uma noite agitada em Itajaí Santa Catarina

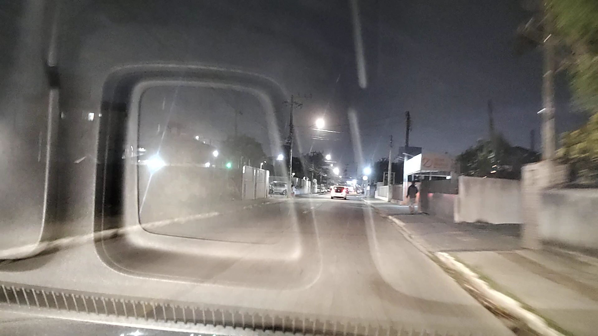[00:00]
Vai devagar que tem criança lá na frente. Aí, ó.
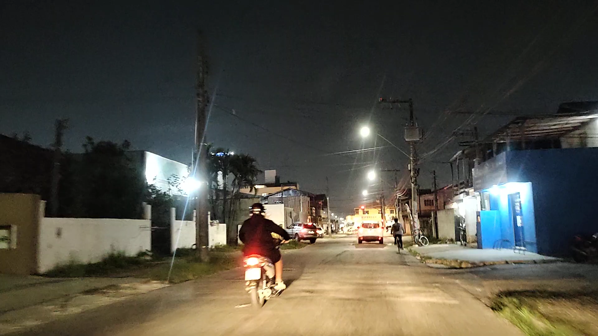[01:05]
Essa rua aqui tá toda mal acabada, cara. Essa rua.